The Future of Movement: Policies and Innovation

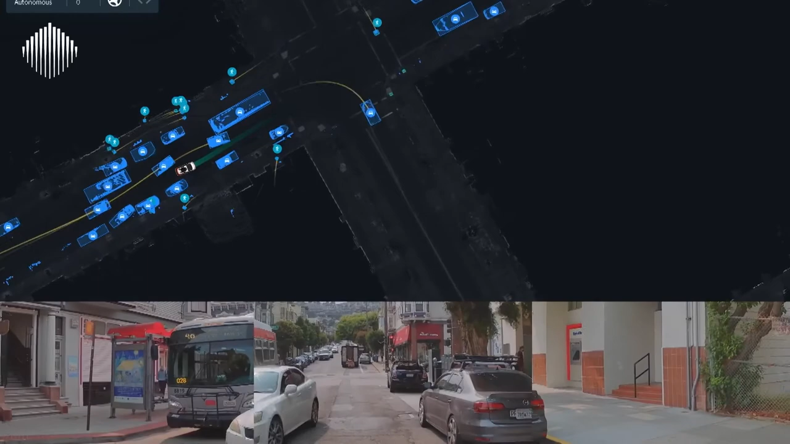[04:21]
So it's seeing the other vehicles, it's seeing the individuals, it's projecting which path they're going to take,
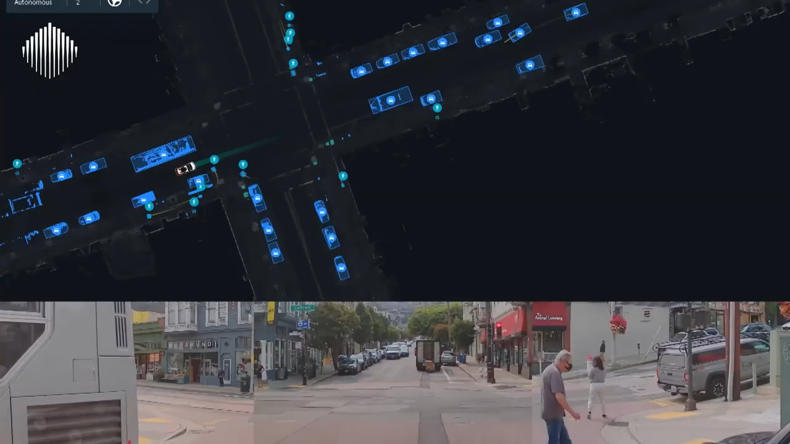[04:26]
and it's reacting to all of that in real time.